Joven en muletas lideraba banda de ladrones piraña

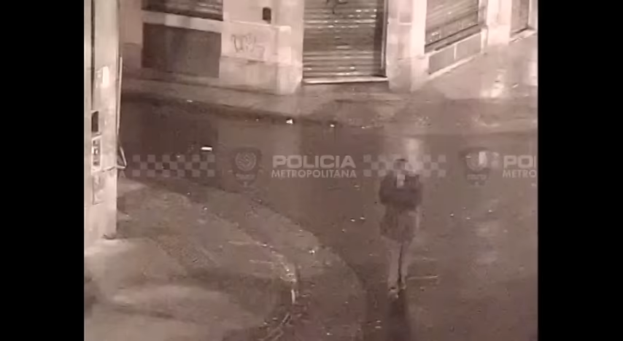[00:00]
Monitoreo. Córreme. Cámara Constitución 16, Salta y Brasil.
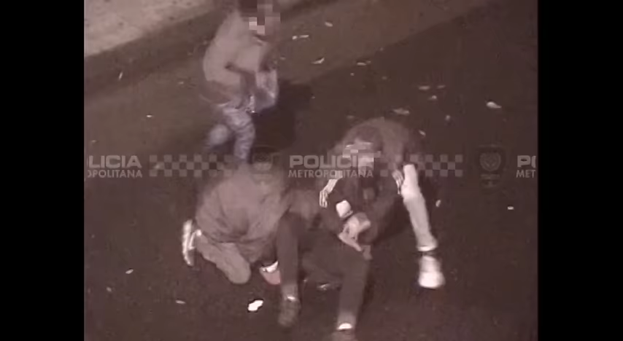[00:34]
Al lugar, comandante. Cuatro masculinos en el lugar, cuatro masculinos, uno de ellos se encuentra con una muleta del lado del brazo, perdón, ambas muletas, ambas muletas.
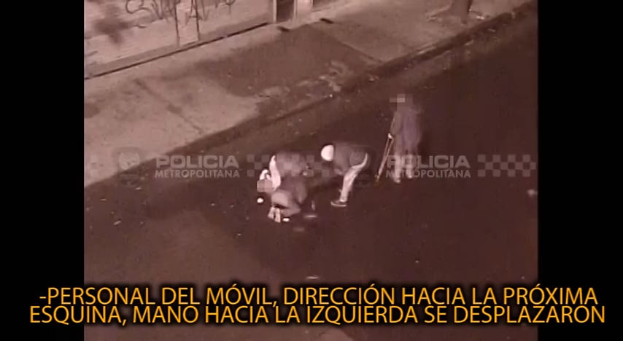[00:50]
El personal del móvil, dirección hacia próxima esquina. Mano hacia la izquierda, se desplazaron los otros tres masculinos.